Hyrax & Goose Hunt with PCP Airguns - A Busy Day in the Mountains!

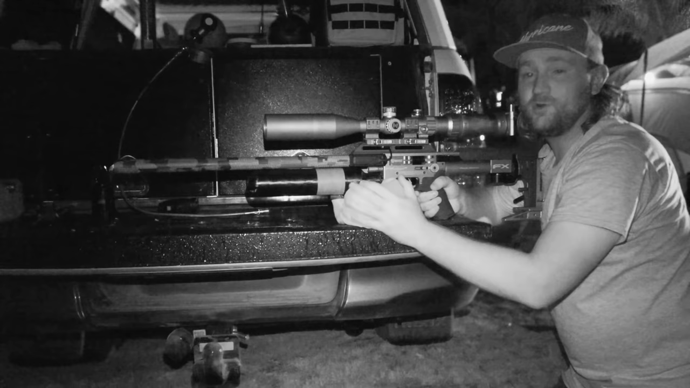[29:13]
got the Olight M2R on the side unfortunately I really want to use mine because my Warrior X Turbo is like extremely good for long range shooting very very bright but unfortunately I tried to fit it to the pick rail with the pick rail adapter and my bottle and my scope got in the way so I'm using Gerard setup but we are going to turn it on here we're going to give it a few shots hit record and I